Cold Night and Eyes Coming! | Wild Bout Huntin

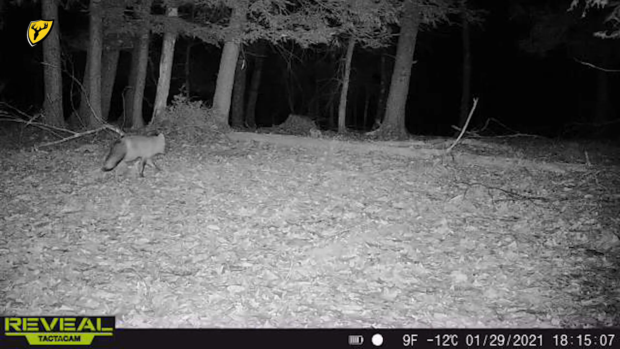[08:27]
We came down to this spot because David got a picture of a big red fox on one of our reveal cell cameras down
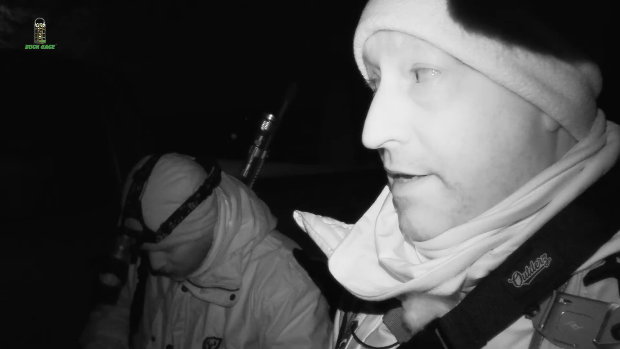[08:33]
here as we were leaving spot number one. So we're going to head down. We have got a killer food plot at the bottom of this hill. We're going to try and make it to that food plot and set up there. So we'll see you down there.